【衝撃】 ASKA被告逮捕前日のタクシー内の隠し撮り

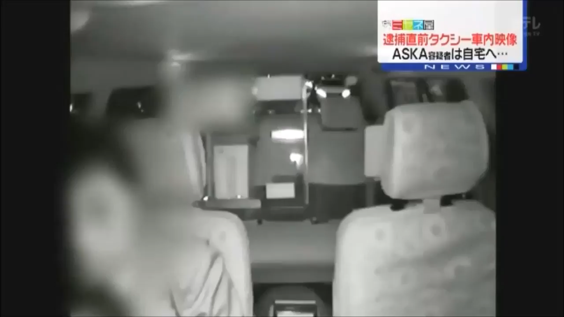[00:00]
これは飛鳥容疑者が昨日午後6時ごろ自宅に帰るために利用したタクシーの車内の映像です。 駒沢通り分かりますよね。 あ、はい、駒沢通り。 まっすぐ神奈川を越えてください。 神奈川越えて、はい、分かりました。 この時すでに飛鳥容疑者が今日にも逮捕されると報じられていましたが、マスク姿で乗車した飛鳥容疑者は比較的落ち着いた様子で、一度だけスマホを取り出した以外は電話で誰かと連絡を取ることもなく自宅まで向かいました。